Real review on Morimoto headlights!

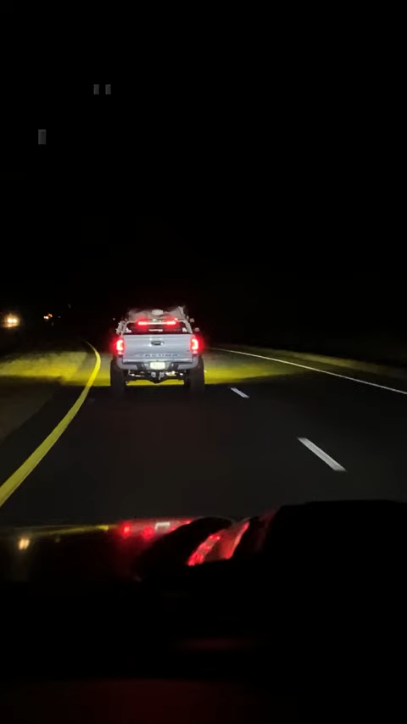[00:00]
This is Josh with Headlight Revolution and I'm going to do a quick tip here. I'm in a Raptor right now and there is a Tacoma in front of me. We both have XP LED headlights on. We were out filming. As you can see, it looks like I'm shining with my high beams. I am not. I am actually with my low beams. There are my high beams. One thing we need to be sure of is aiming your headlights properly. Look at his headlights right now. Look how low those are aimed. His headlights are aimed way too low, whereas mine, you can't even really see it.
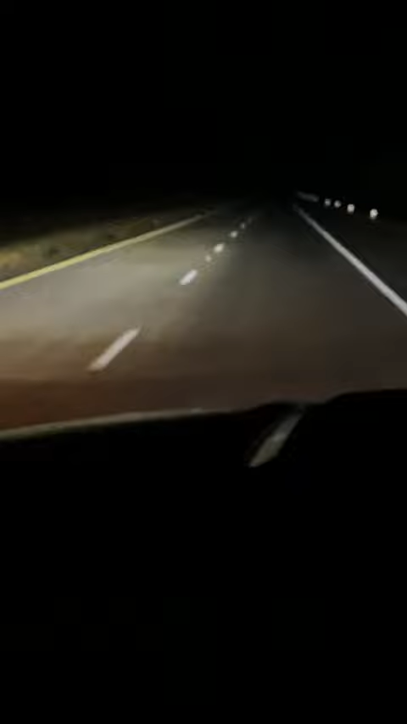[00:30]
If you look way up to the top and the right, oh, he wants to race. If you look on the right side there, you can kind of see the cutoff line in the trees.
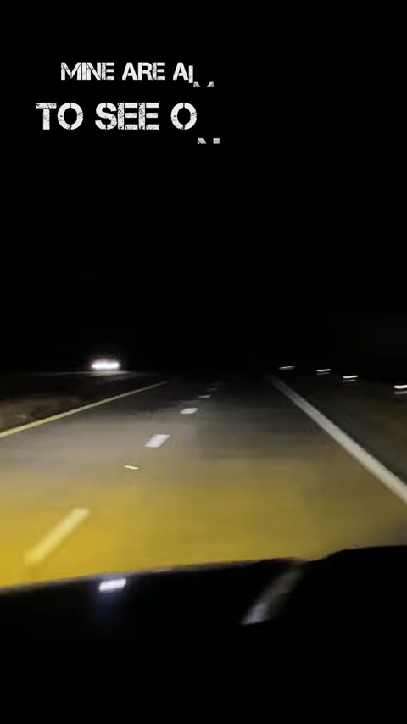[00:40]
The only other cutoff line right there is his. His are too low. Mine are way too high. Just don't forget, when you buy or install XP LED headlights to align your headlights properly.